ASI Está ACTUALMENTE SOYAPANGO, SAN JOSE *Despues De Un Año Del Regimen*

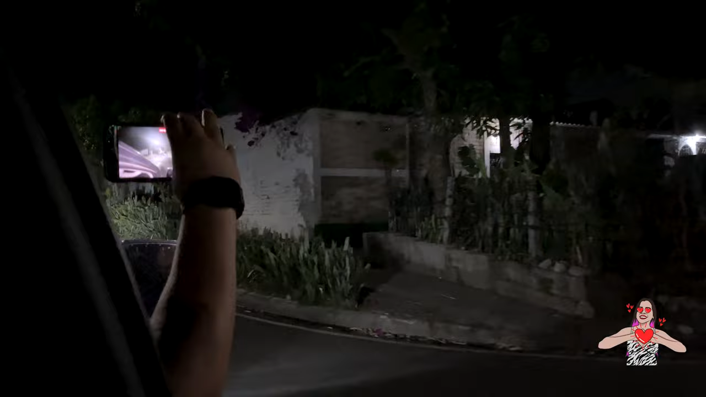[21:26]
Sí, de aquí hasta allá arriba. Pues, ya, entonces. Huepu, y ahí mira, acabamos de ver que sí hay delivery aquí.
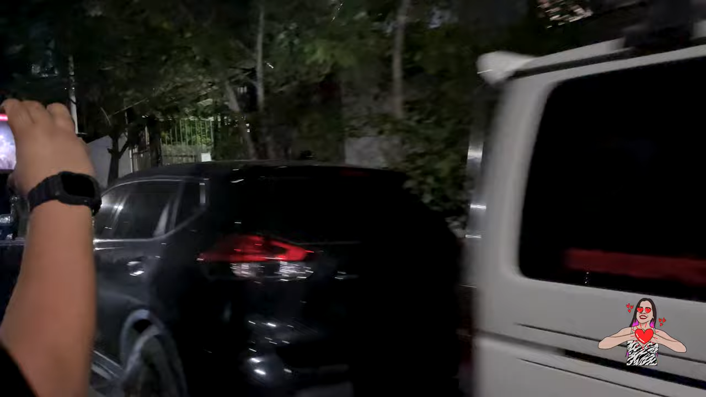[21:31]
Ajá, mira, ahí viene el microbusito, que quizás es el mismo. Sí, quizás. Ah, no, es otro, va. No, es otro. Es otro. Así con lucita. Ajá, así con luz.
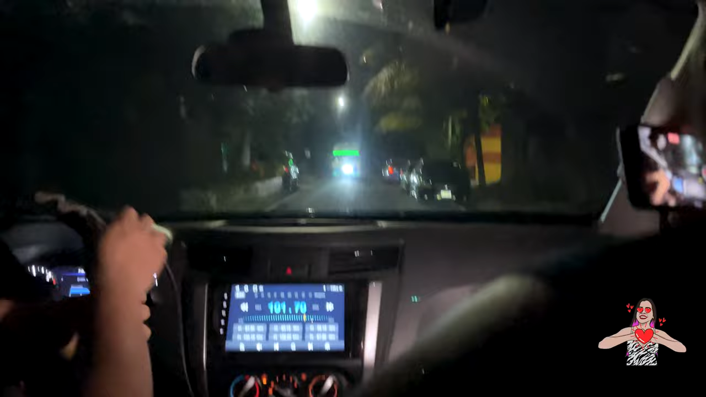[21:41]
Los tunean, va. Sí, todos están tuneando. Y en la noche ven perronas. Sí, se ven. Y el patadón no falta, va. Ajá. Gran musicón, bien loco lleva. Ah, no, pues sí, va, miren.
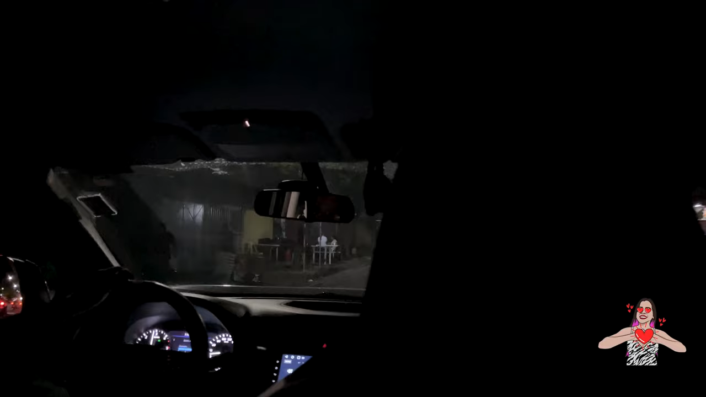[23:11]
Sí, no lo sé que qué sí veo que hay bastante comercio aquí. Pupusitas.
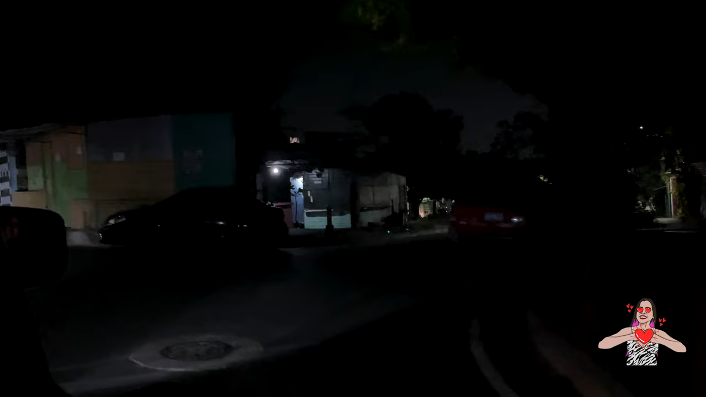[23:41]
Ah. Lo que son ahora aquí. Licuados, venden tortillas. Licuadas. Ah, pues sí.
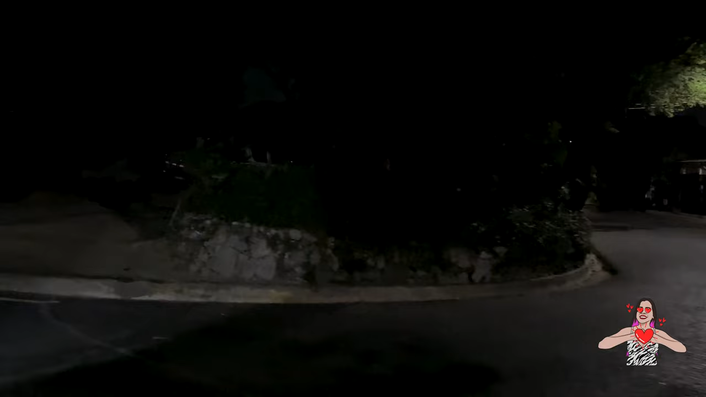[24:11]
Aquí es la torre. La torre. La torre del olvido. Mira, ahí está la. Y aquí la, también era. Ahí están parando, mira, Luis. Ahí están parando. Baja, baja.
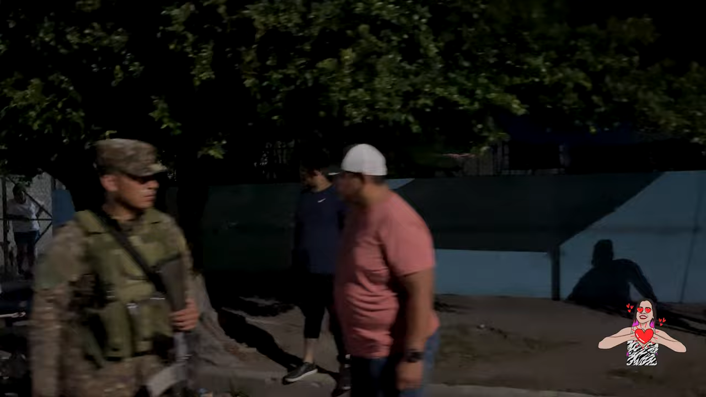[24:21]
Están parando a los de la moto, mira. Sí. Hay vigilancia. Hay vigilancia todavía, va. Sí, que te acuerdas que venían loqueando. Sí, venían loqueando. Ah, pues ya lo pusieron quieto. ¿Te dieron son o no son? ¿Y aquí, antes, no aquí son? Dónde andamos? ¿Cómo se llama?
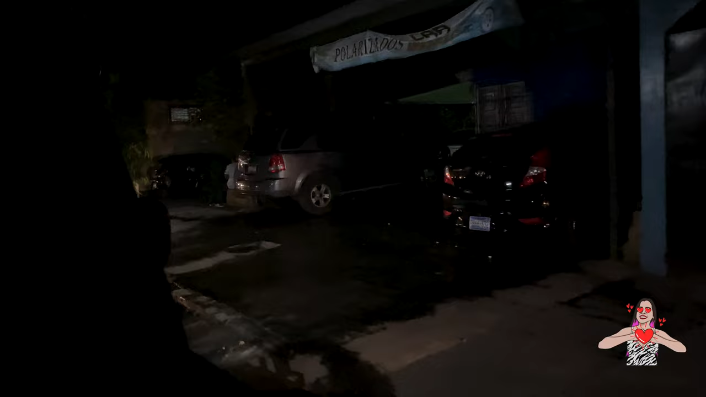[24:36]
Ay, pues aquí, aquí es Los Ángeles y aquí es la primera etapa de la San José. Esa calle es la división, como la frontera de las colonias.
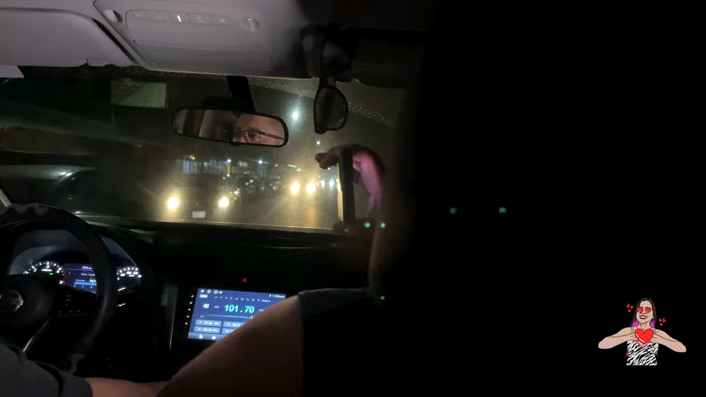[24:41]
Ajá, ¿sí? Desde allá, desde el súper, todo. Desde el súper, lado, ajá. Todo eso es Los Ángeles. Los Ángeles. Y del otro lado de la calle. Ay, es que están todos los negocios que le hablamos, mira. Ah, todos los negocios. Todos los negocios de pupusas arruinadas.
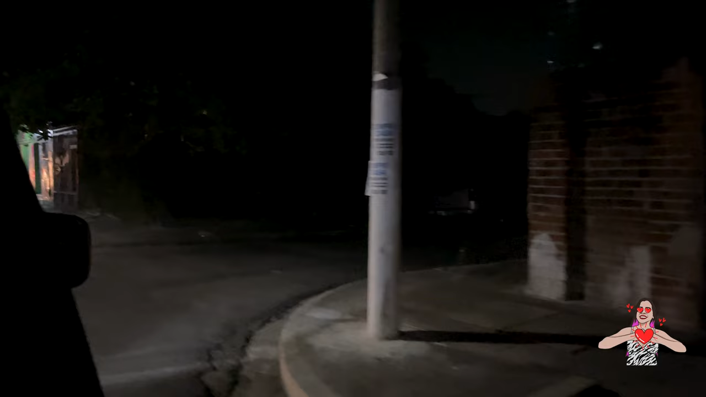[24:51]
Y aquí nos venimos a comprarlas.
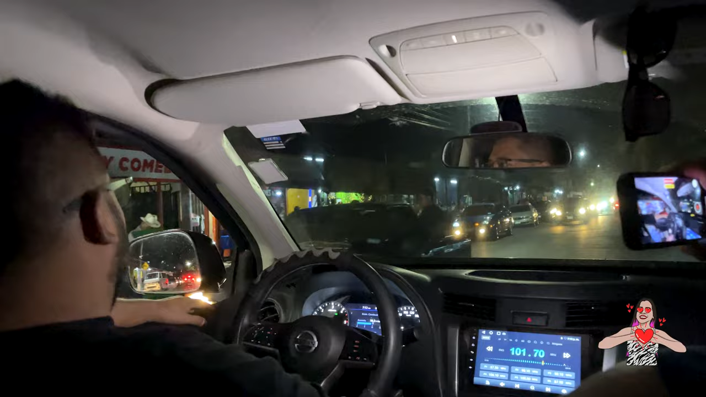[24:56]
Sí. Ah, y los megapanes. Nunca había visto unos panes así tan grandes.
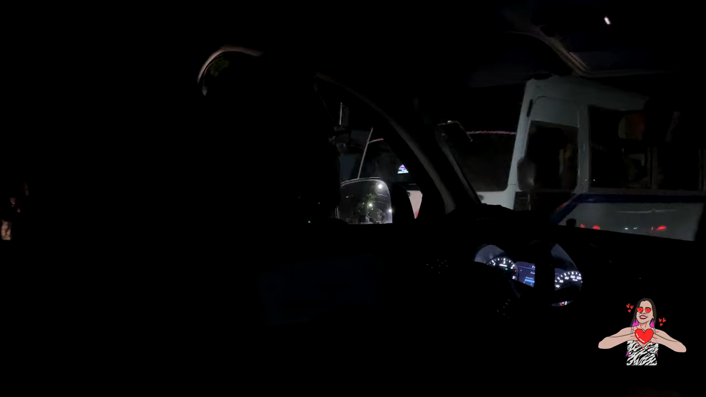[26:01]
Ajá. Vaya, ¿aquí dónde andamos entonces? Ya salimos. Ya andamos en la carretera. ¿Ya la carretera? Esta ya es carretera. Sí, esta es la principal. Ninguna colonia ya aquí. No. Ah, vaya, pues mira cómo está aquí.